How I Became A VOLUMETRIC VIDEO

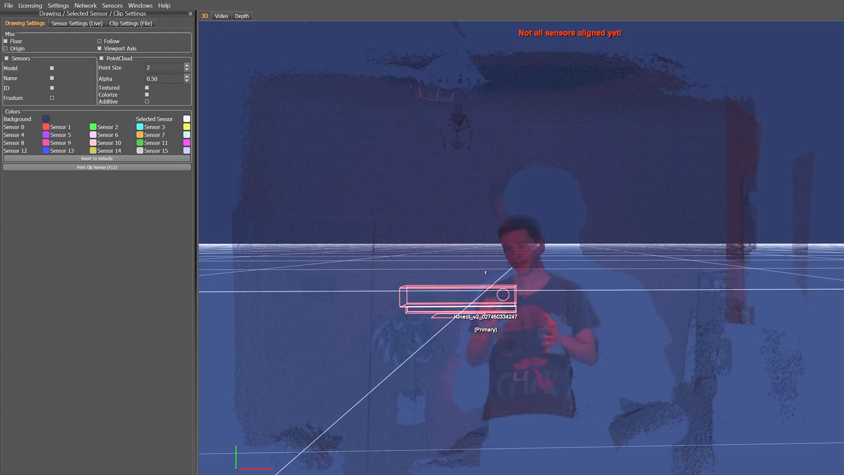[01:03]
I'm currently running a software called Breckel on the computer and that is there to capture
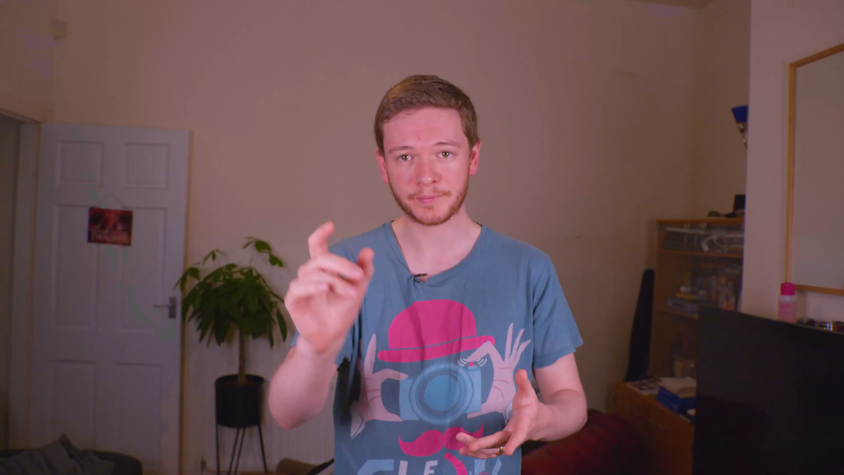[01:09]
the the depth sensor and you can see that on the window over here.
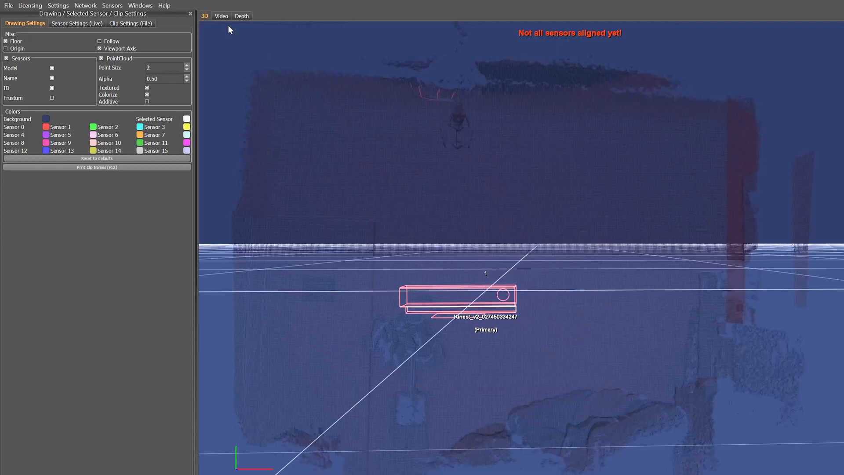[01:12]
You're able to see the depth of the room. There's me.
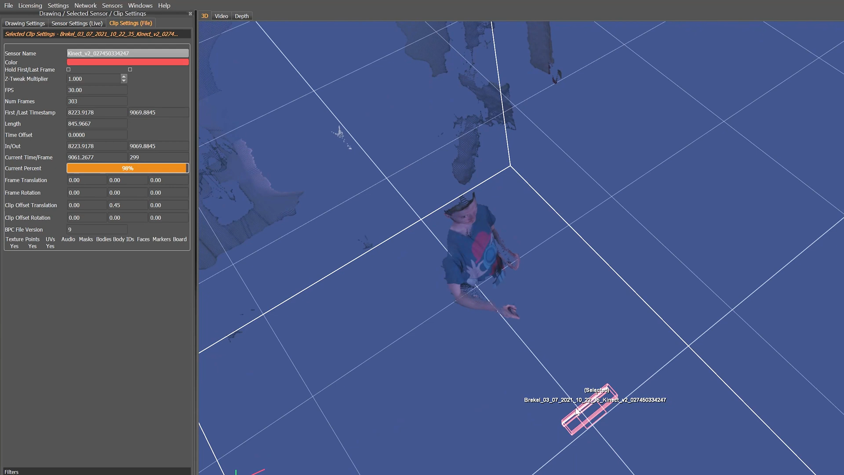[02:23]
If you had a few more around the sides that would give us a lot more coverage. Oh my god.
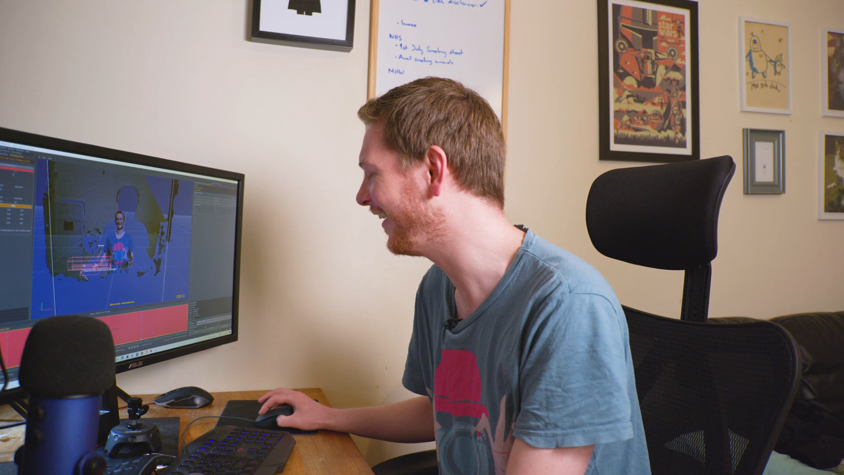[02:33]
I hope it doesn't look like that later on. Oh god. That's awful. Look like a CGI serial killer.
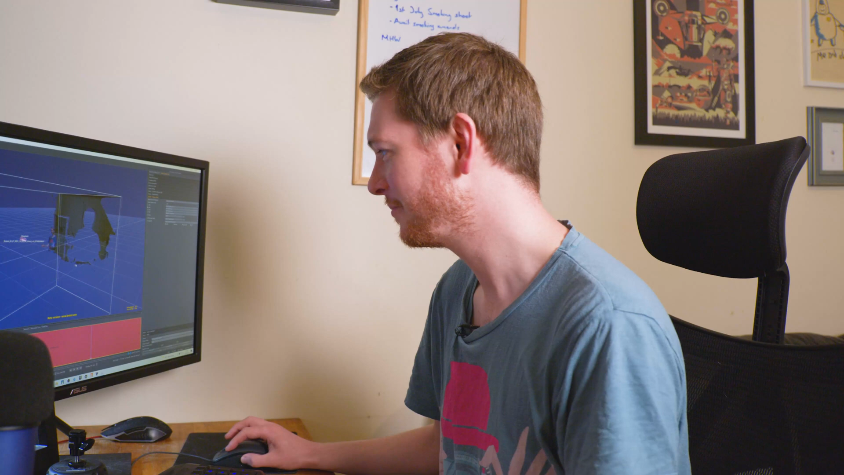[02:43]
Back to my Hayden green screen for a second. You can just crop in.
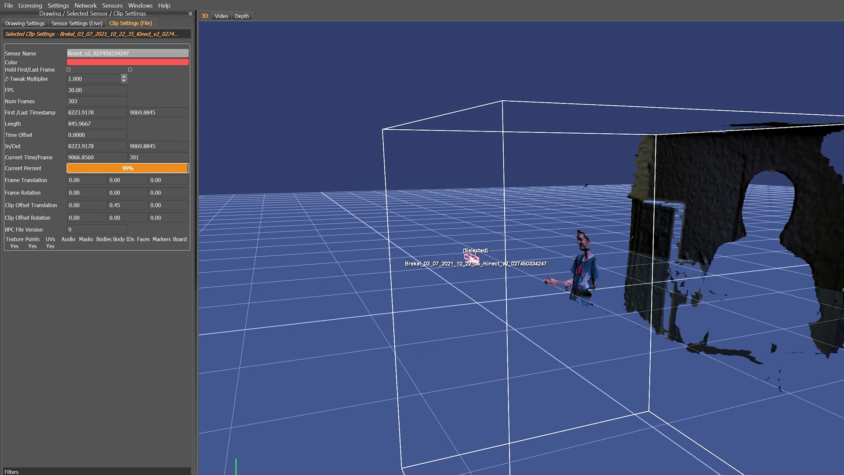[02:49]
move the these in and there you go background gone. Although and this is this is where this becomes limited really
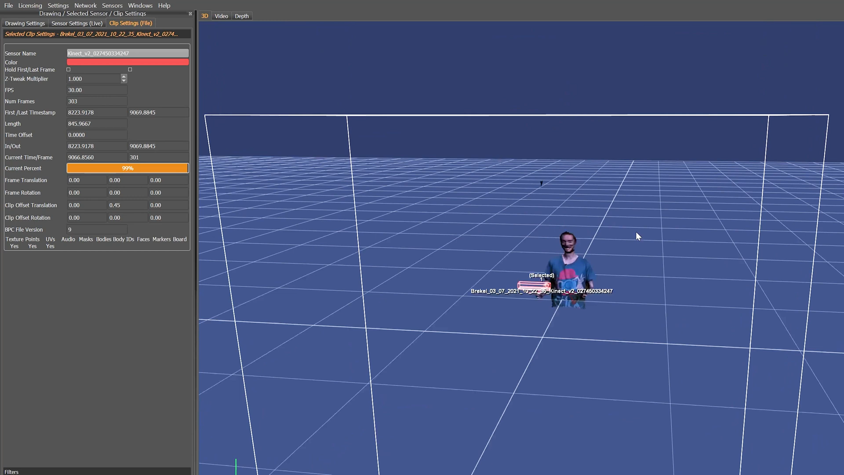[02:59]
because you can see around the edge here very pixelated but
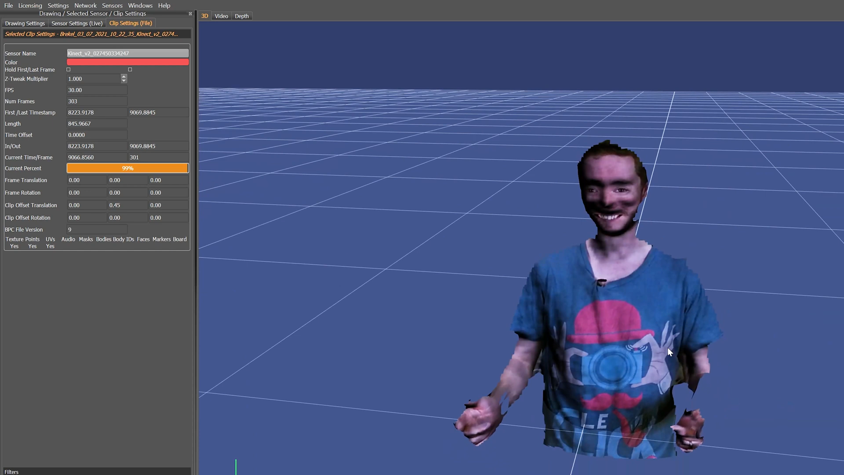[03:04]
it is just one sensor so I can't speak to the quality of having multiple sensors yet. That's what we managed to do in there.
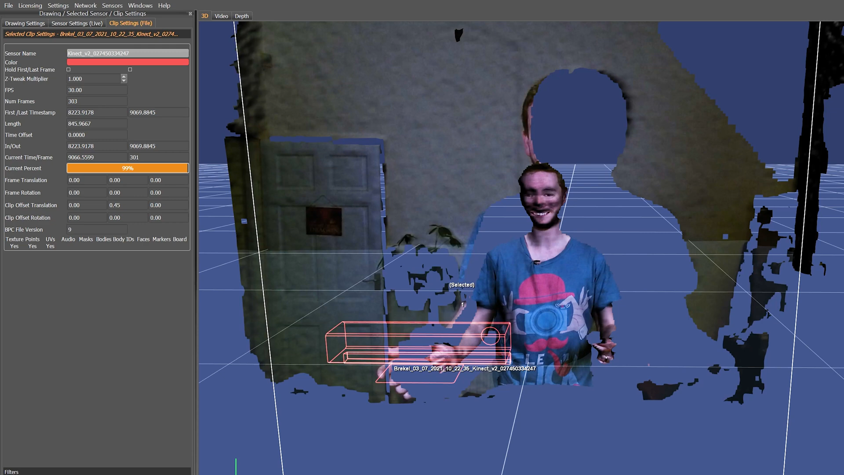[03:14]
I need to just export this so we're going to get like a a sequence of OBJ files which would be read this this can be read by things like Blender or Houdini.